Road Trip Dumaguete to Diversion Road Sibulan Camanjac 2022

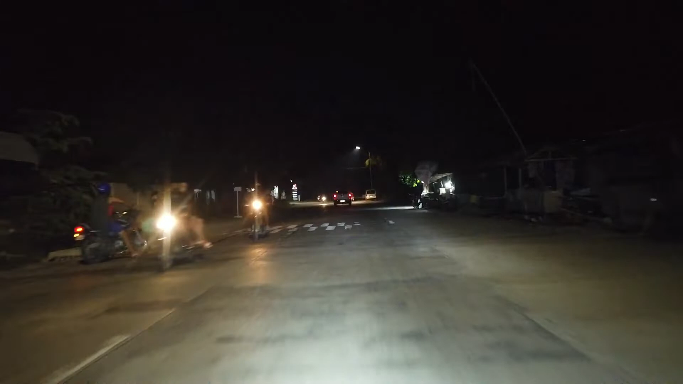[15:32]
Yeah, boss, may signal na tayo going left. Hindi masyado makita kasi ito po yung daan, yung kakaliwa na po tayo dito.
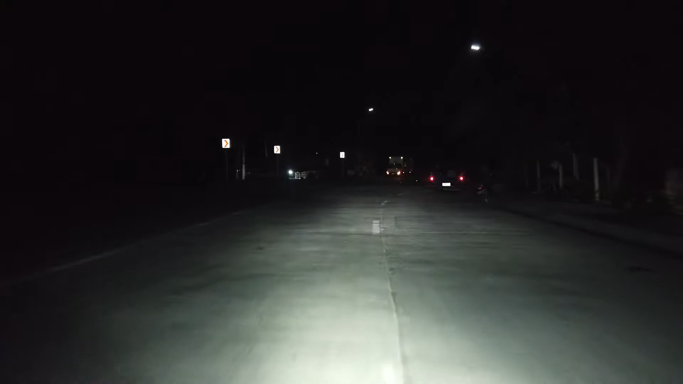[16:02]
Okay. Lapad-lapad na talaga yung kalsada rito sa ano, no? Diversion Road. Eh, meron akong vlog dito eh. Pinakita sa inyo. Morning siya. Ito yung umaga ngayon. Panggabi na siya. Sa gabi naman tayo, bumiyabiyahe para makita nyo kung gaano kaaliwalas.
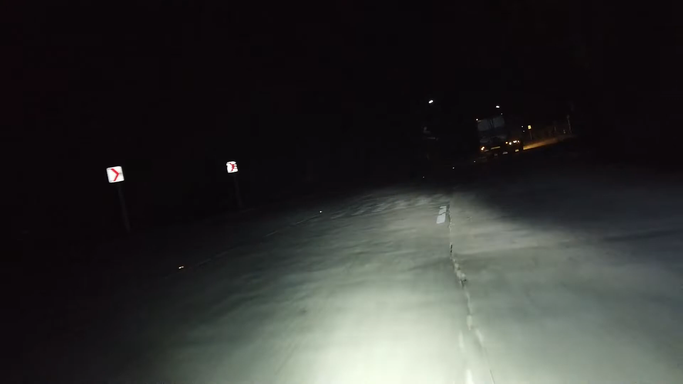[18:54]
Okay, ayan. Approaching tayo. Ito natin bilisan yung pagtakbo.
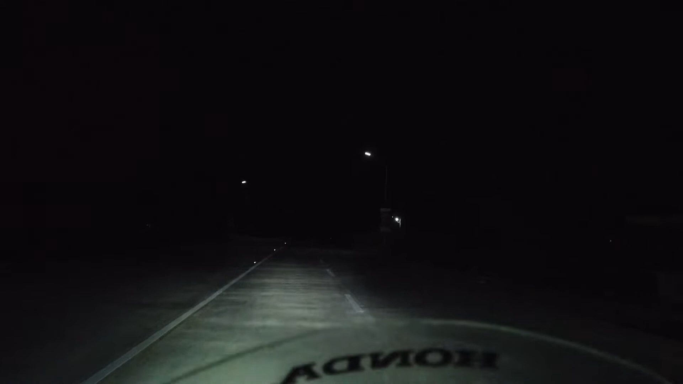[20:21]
Malapit na mabuksan to. So, ayan, there you go guys. Malapit na tayo sa dulo nitong diversion road. So, I hope you like my vlog. Wala ka tayong ginawa, hindi ka nag-joyride lang tayo. Hindi ko na pinakita sa inyo yung boulevard kasi alam ko nagsawang-sawa na kayo sa vlog ko, puro boulevard. So, nag-start na ako ng from Capitol going to dito sa Diversion Road, Sibulan. Okay?
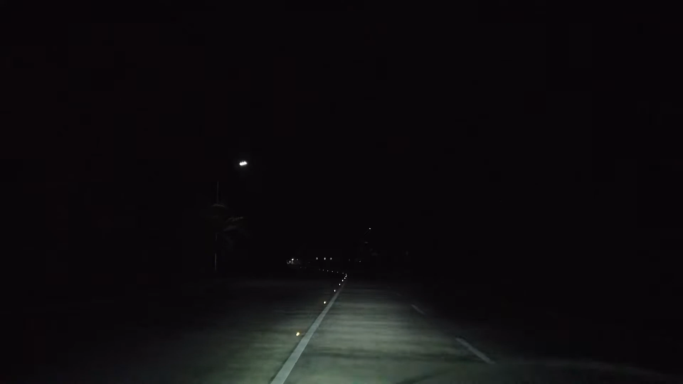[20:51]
So, sa mga hindi na nakaka-uwi ng Negros Oriental, eto na po yung latest update na hindi nyo nakita, na maraming nakikita nyo na maraming nang nagbago. Isa na rin to sa tapos na po ang cementing dito sa Diversion Road. Ang kulang na lang dyan sa may dulo nito, nakaharang pa rin yung bahay. Ayan, nandito yung mga ibang restaurant, no? Yung mga paninda na rin dito.